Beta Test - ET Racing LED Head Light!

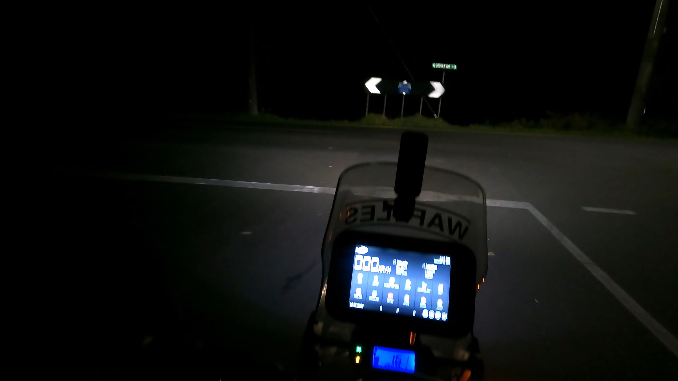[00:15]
You Yeah, get a guy Steve here from dirt bike adv
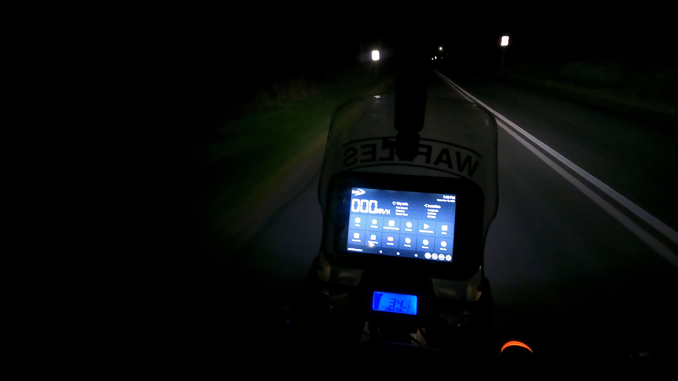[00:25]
Out on the AJP, my recent trip up into the gulf got called out the back of Lorne Hill Gorge, Riversley Station I was going to have to ride into the night to get where I wanted to go Which is the second time it's happened to me coming back from the station country Just had to get my son to come picking me up,
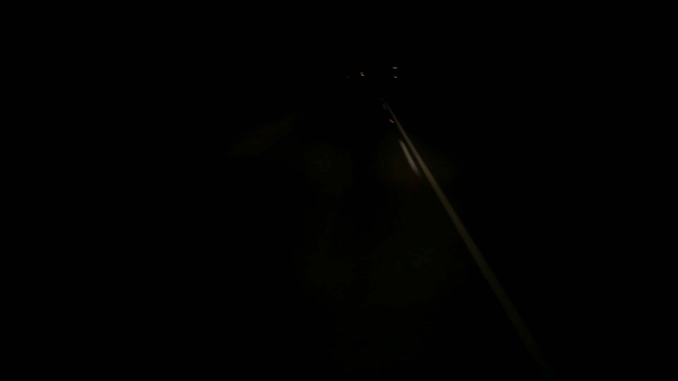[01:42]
I'll stand up So that's low beam for the standard AJP Heller light Now typically with these they go to the high beam and the low beam turns off Now the high beam was not much better I've got to say It went a little bit further But yeah,
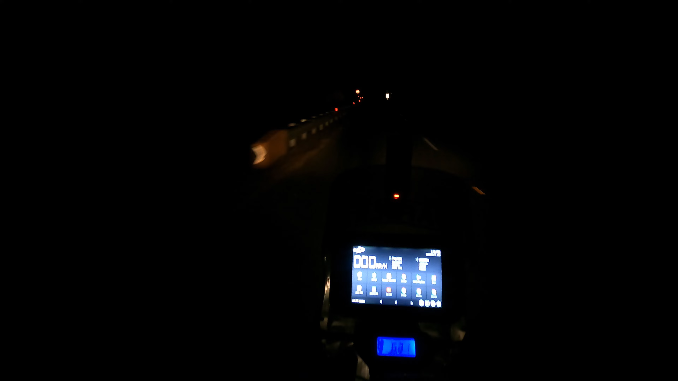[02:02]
very pale You really couldn't do much more than 60 kilometres an hour And as I experienced if it was raining at all When I was coming back from the station country I got to Healesville,
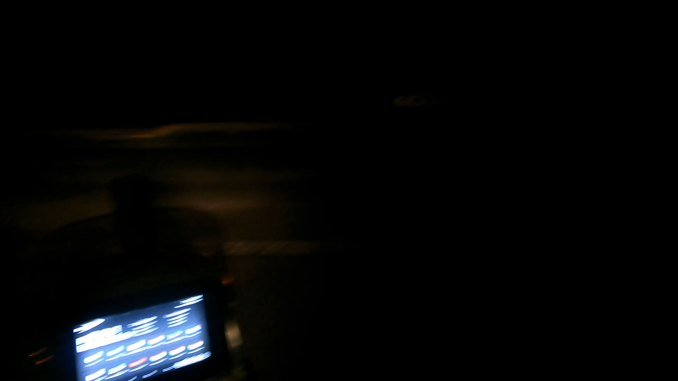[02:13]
it was raining And yeah, my lights were useless I could not see a thing
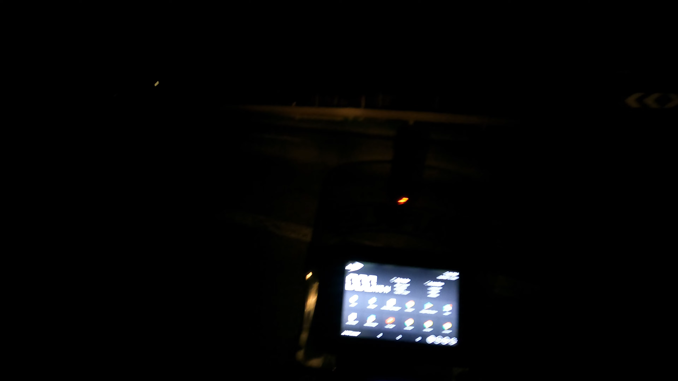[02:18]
So I ordered one then It didn't unfortunately come in until I
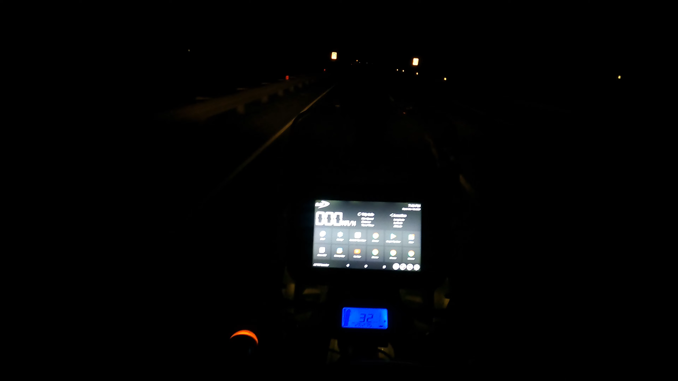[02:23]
Before I went away So yeah, I've now come back from the golf country trip And yeah, it's Now I sort of had a chance to fit it So, low beam on the AJP standard Heller halogen light Now, on low beam the ET Racing light also has what
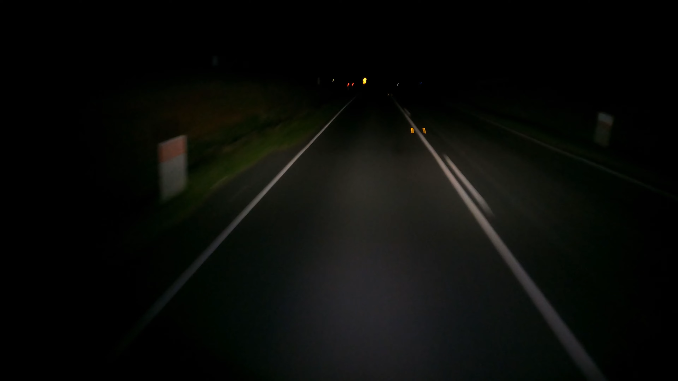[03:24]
is lighting up the road considerably better But not throwing very far But I can keep that, there's a car coming now So yeah, I can keep that going I'll drop down Not blinding him at all So, uh Unfortunately, here comes another car So now we'll go to high beam after we pass this car And, um Yeah, we'll compare And I'll go through them again Oh no, car's turned off So that's low beam on the,
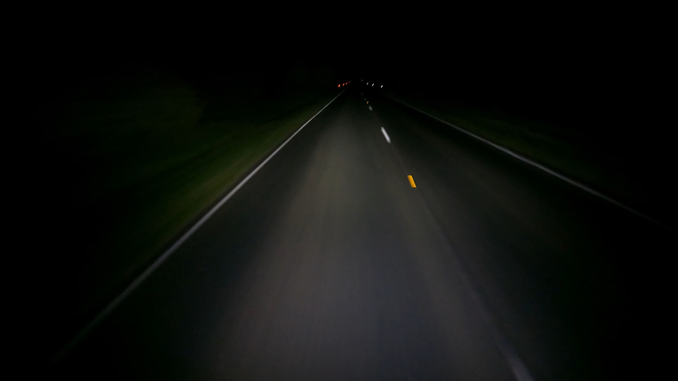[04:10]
No, it's probably good for about 40 meters It's considerably better than the Hellers You could drive at night with these lights There's no ifs or buts about that But,
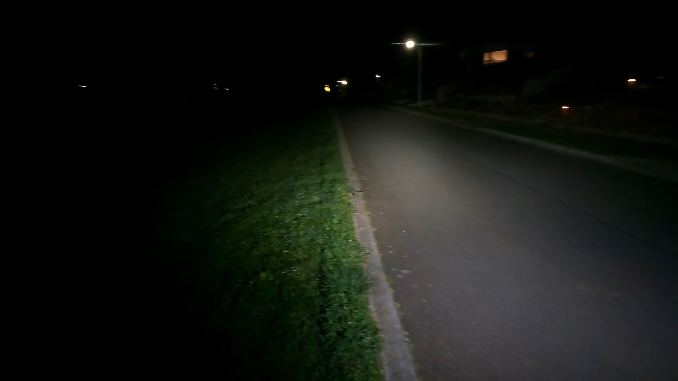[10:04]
Low beam with LED And, uh, low beam with no LED or daytime driving light So, quite like the switching system It's a great little idea It gives you three levels of lighting This is the daytime running lights that'll be on all the time And then you've got your low beam If you're really worried in foggy conditions Or just if you're doing big kilometers You might even leave that on for the whole day And, uh, of course you've got your high beam So, yeah, not bad, not bad Uh, but, um, yeah, probably not as good as I'd like it to be Anyway guys,